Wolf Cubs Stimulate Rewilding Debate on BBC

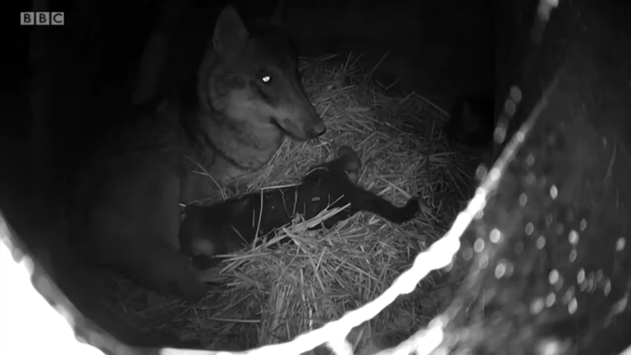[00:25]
A wolf in her den, but she's not alone. The camera reveals she has cubs.
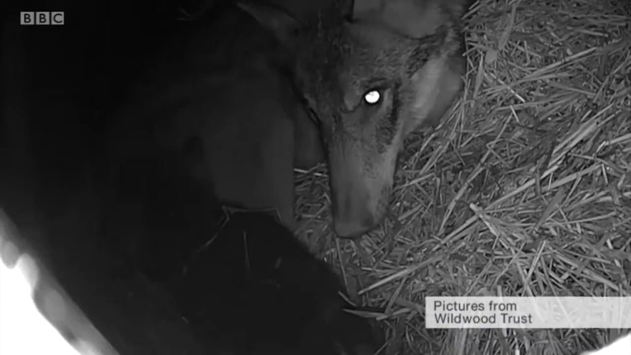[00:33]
In all, there are four, and at three weeks old, are becoming a handful, and it's all being watched.